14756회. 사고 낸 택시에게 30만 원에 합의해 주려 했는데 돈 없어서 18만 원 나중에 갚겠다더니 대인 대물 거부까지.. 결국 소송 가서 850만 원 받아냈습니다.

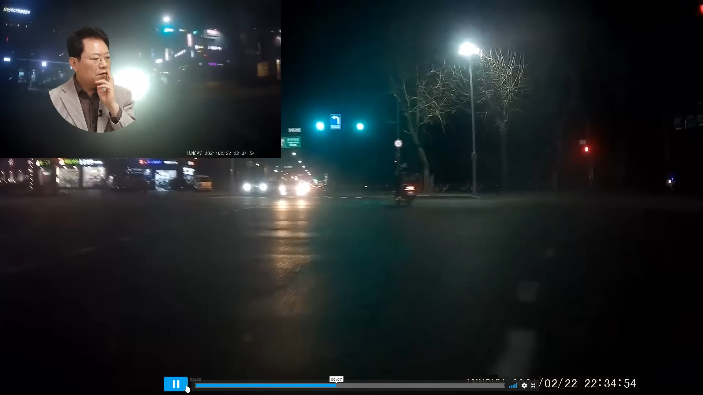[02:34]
하다가 여기서. 그러니까 오토바이가 뒤에서 출발했어도 앞에도 오토바이 한 대 지나갔어요, 여기 이 오토바이. 그러니까 나 정선으로 가는 거죠. 자, 오토바이 여기 출발해요. 내가 좀 뒤에서 좀 부릉! 출발했으면. 그런데 여기까지 왔을 수도 있죠. 그런데 갑자기 들어오면 저게 정지선 위반하고 글쎄, 정지선 위반 때문일까? 정지선 지켰다가 부릉! 불하다 부릉!